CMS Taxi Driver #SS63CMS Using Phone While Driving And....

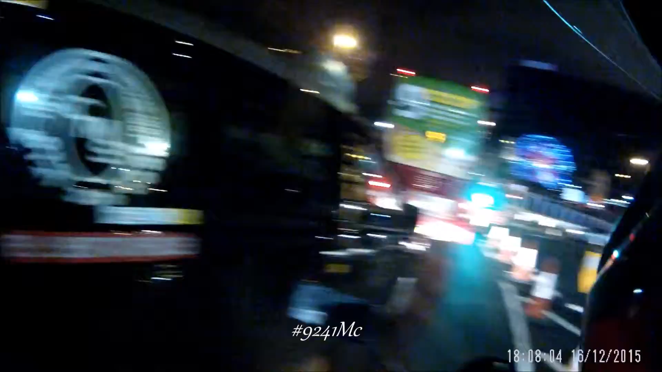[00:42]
SS63, Charlie Mike, Sierra, license, taxi driver 1850.
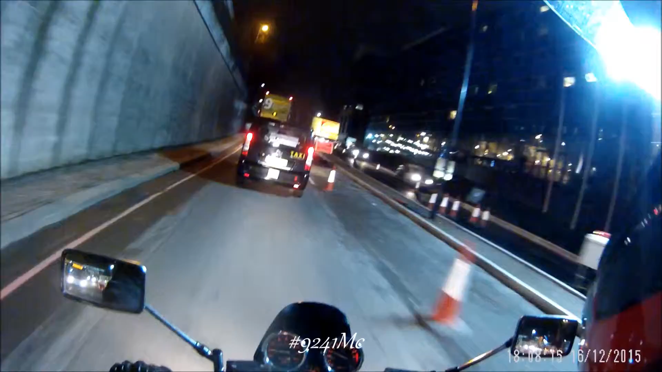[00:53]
Sierra, 63, Charlie Mike, S 1850.